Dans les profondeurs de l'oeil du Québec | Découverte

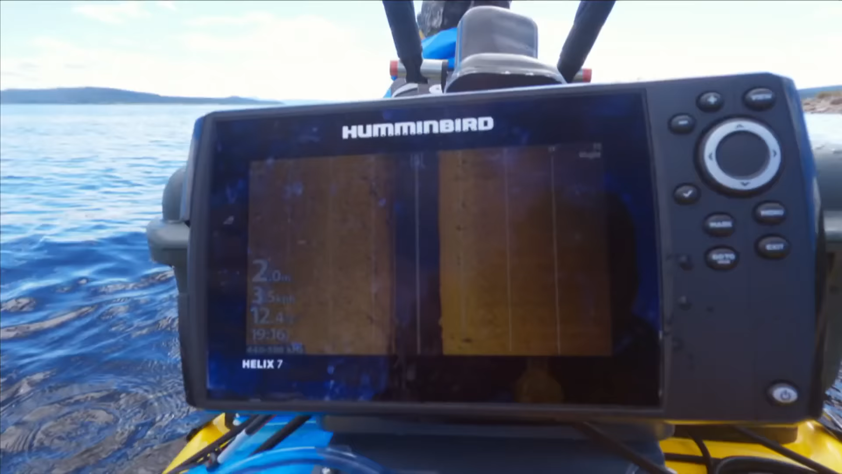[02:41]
Le sonar calcule la profondeur de l'eau, une information clé pour retracer l'histoire de l'astroblème. Car jadis, le réservoir n'existait pas.
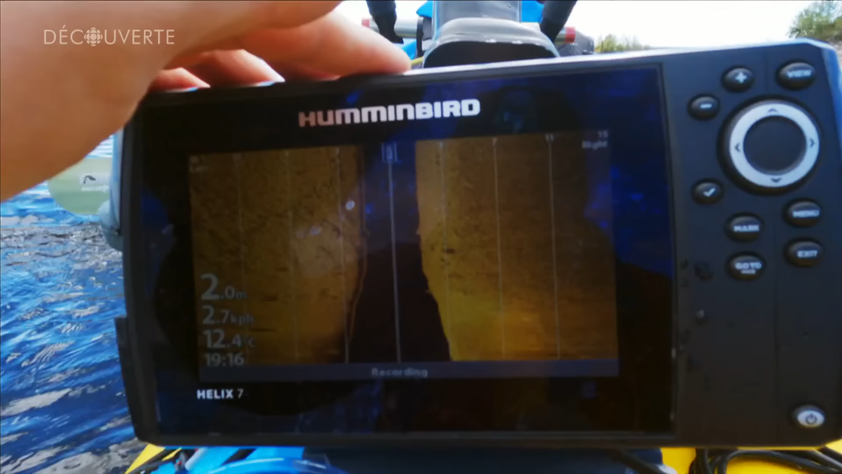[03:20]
On screen: depth 2.0 m, water 12.4°C, speed 2.7 km/h
Les informations fournies par le sonar sont toutefois limitées.